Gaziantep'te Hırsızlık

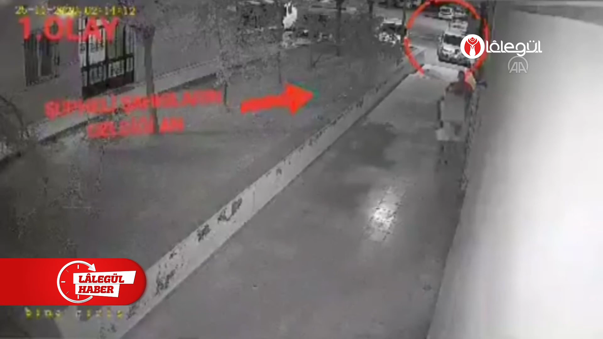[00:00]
Gaziantep'te bir iş yerinin klimasının dış ünitesini çaldıkları güvenlik kamerasınca tespit edilen iki şüpheli tutuklandı.
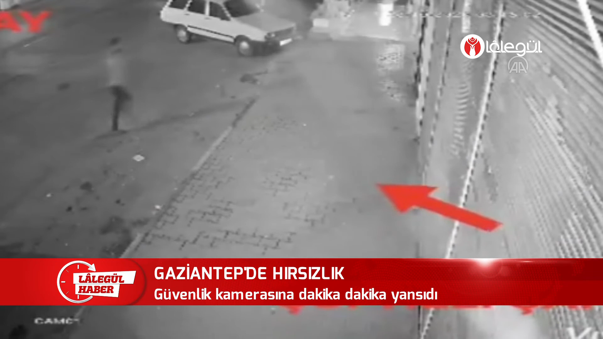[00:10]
İl Emniyet Müdürlüğü'nden yapılan açıklamaya göre Asayi Şube Müdürlüğü ekipleri Karatarla Mahallesi'nde bir iş yerine ait klimanın dış ünitesini çalan şüphelilerin yakalanması için çalışma başlattı. Ekipler güvenlik kamerası kayıtlarından kimliklerini tespit ettiği iki zanlıyı yakaladı. Emniyetteki işlemlerinin ardından adliyeye sevk edilen şüpheliler tutuklandı. Güvenlik kamerası görüntülerinde iki zanlının klimayı söküp karton toplama aracına yükledikleri anlar yer alıyor.